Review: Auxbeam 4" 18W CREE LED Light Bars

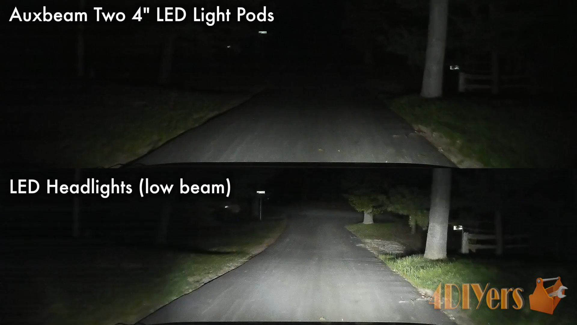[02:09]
Here I am doing a comparison between the Auxbeam LED headlights on low beam, these lights are rated at 8000 lumens. They can be used in many different applications such as off-roading, fog lights, auxiliary lights, reverse lights, farming equipment,